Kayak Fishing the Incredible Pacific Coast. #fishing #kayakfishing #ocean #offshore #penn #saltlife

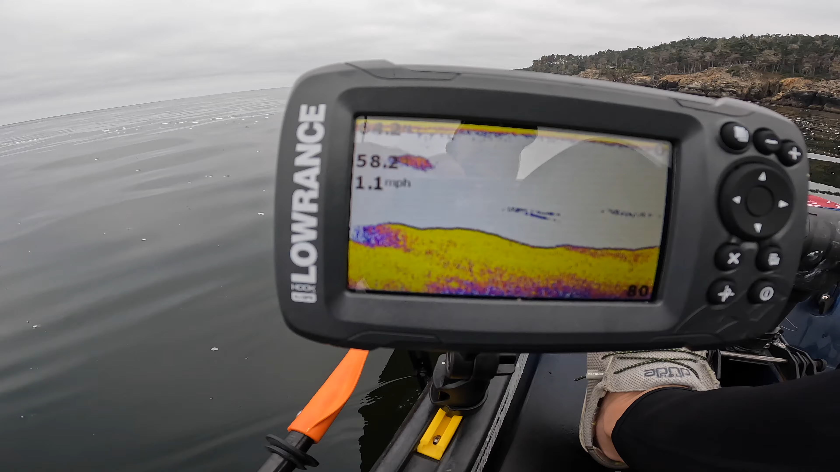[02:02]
On screen: speed 1.1 mph
feet of water there's some action down there let's go find them that